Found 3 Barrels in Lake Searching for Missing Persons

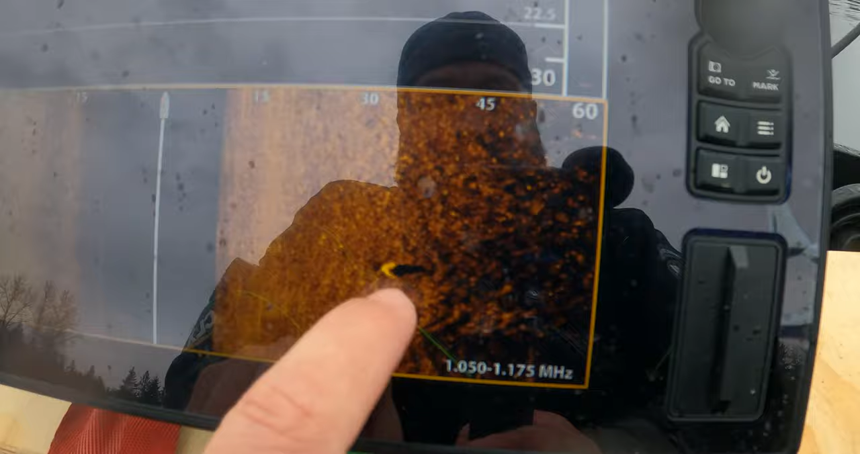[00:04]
Two bodies have been found in two barrels in Lake Hartwell. That they were human remains in the barrel.
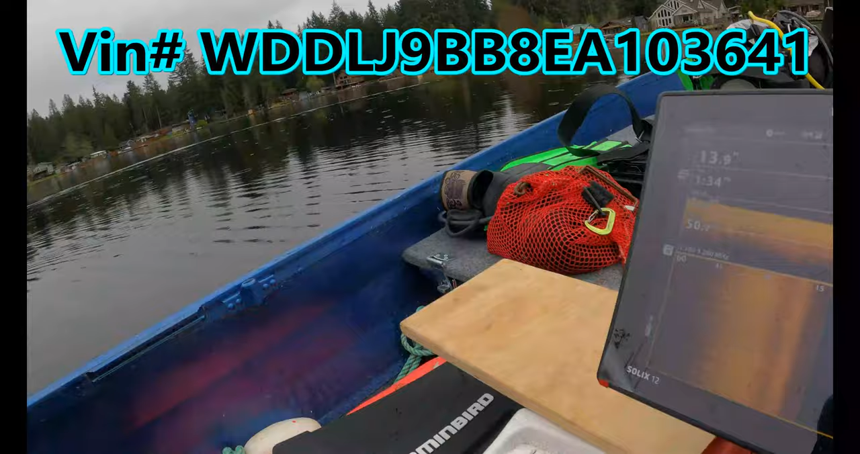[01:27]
Just checking the boat launch. We had a pretty clean bottom.
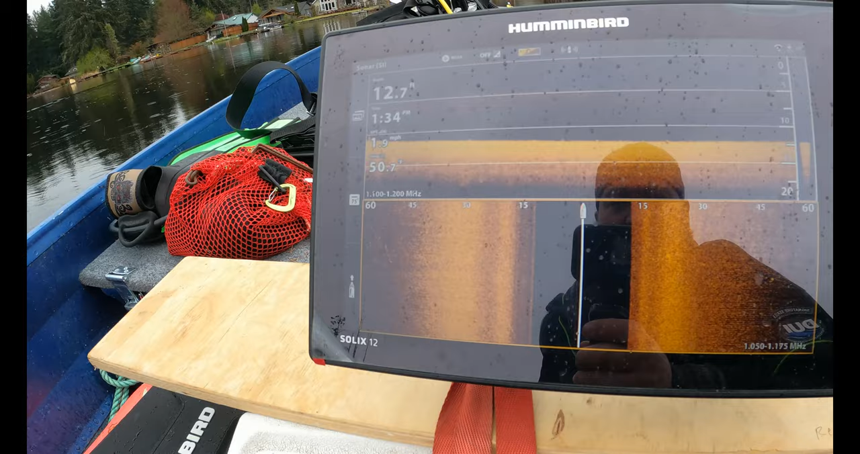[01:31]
We did have a couple small objects.
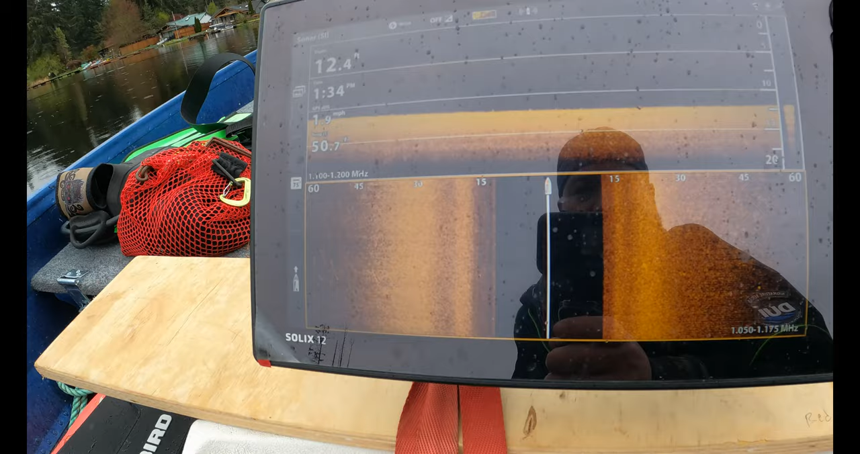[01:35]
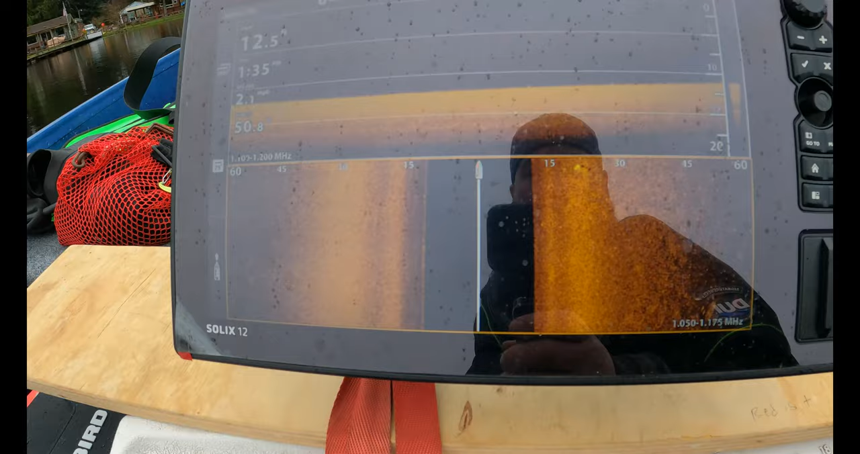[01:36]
There's one little object right there.